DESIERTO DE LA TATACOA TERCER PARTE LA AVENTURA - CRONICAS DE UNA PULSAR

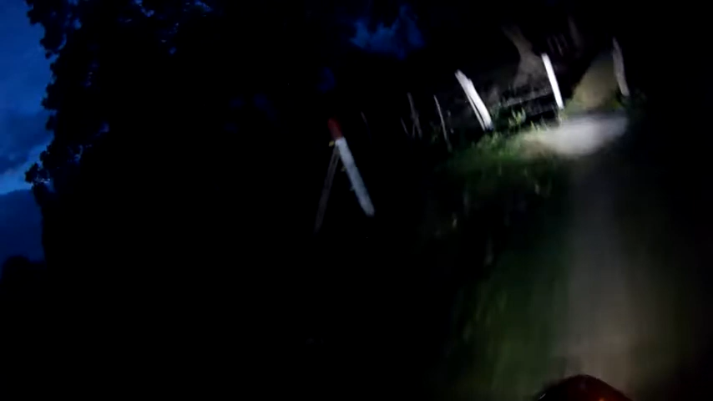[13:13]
vamos a pasar un portoncito y con un puente muy, muy, como lo pueden ver, muy inseguro, demasiado.
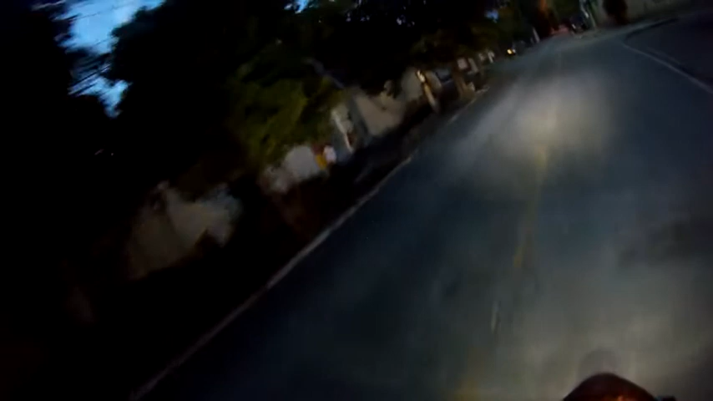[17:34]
Y ya esto es Aipe. Ya esto es Aipe. O Aipe, como se pronuncie, no sé. En este momento ya pues nos habíamos ahorrado prácticamente 2 horas y media de viaje. Cruzando por el Magdalena nos habíamos ahorrado 2 horas y media de viaje. Entonces, y precisamente cuando pasamos este pedacito me di cuenta que tenía una alforja, que tenía la correa fijadora de una de las alforjas rota.